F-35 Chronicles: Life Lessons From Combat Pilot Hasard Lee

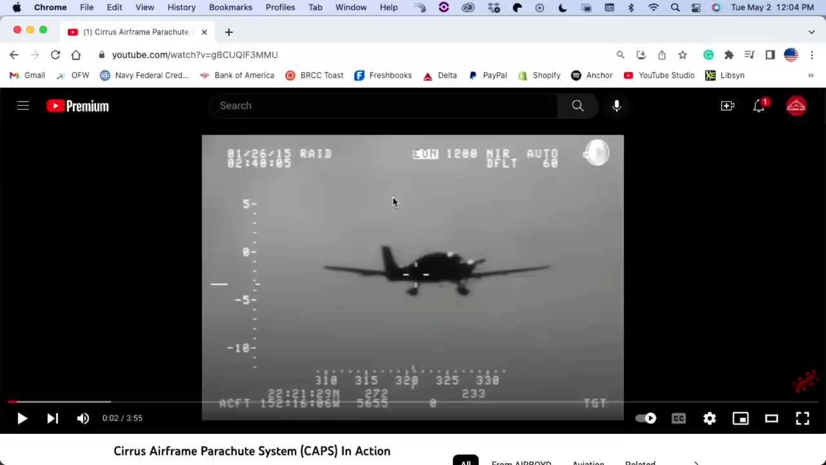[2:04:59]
Although I heard most deaths happen in the traffic pattern where that probably won't help. I think most deaths are based to final turn stall, mm-hmm. and they go right in. Yeah. Yep. Yeah, same thing with that T-38.
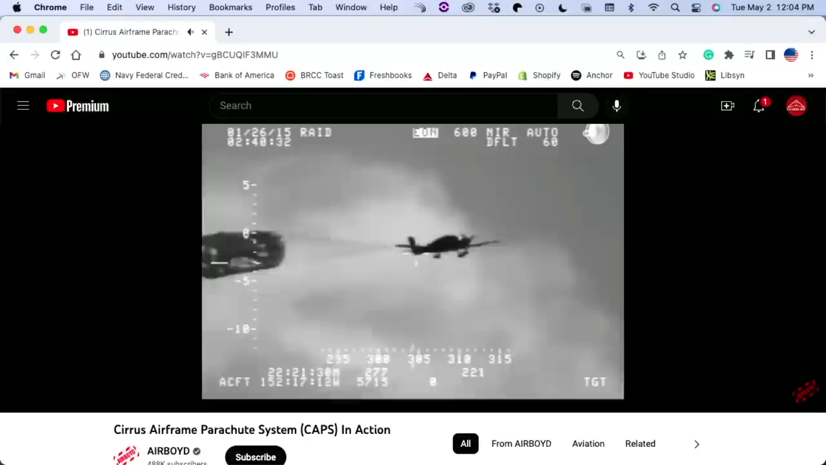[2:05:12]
Yep. We could do this video with Michael inside. God, he's so useful. That's why he'll never be replaced. I mean, Martin Baker invited me to do some ejection seat trials. I don't think it involves me sitting in the seat, but I might try it. Yeah. That's one thing you don't want to do as a pilot is have to eject because that's like 20 plus Gs. Yeah. Most pilots are about 2 inches shorter after ejecting. I mean, this is wild. What a wild option. I mean, obviously it destroys the airframe, but you live.
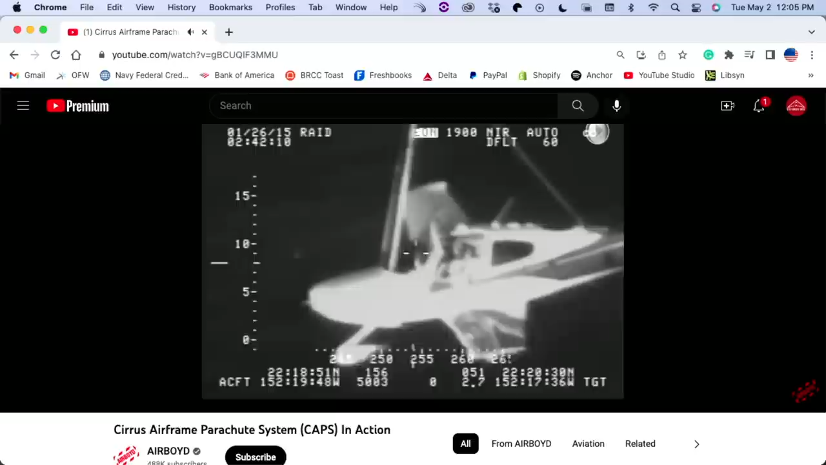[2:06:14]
and only upon the ejection does it actually strip away like that. Yeah, that's such a cool system. I mean, that's kind of, anytime I'm not flying an aircraft that doesn't have a backup system like that, I kind of feel weird. Because, I mean, we always have the ejection seat. I wonder how hard this thing will hit. Looks like it's getting close. Enough to mess up the plane. Dude, that's survivable every time. Yeah. That is survivable every time. That's really not that bad. Yeah. I'm not recommending anybody test it. I'm just saying it really doesn't look that bad.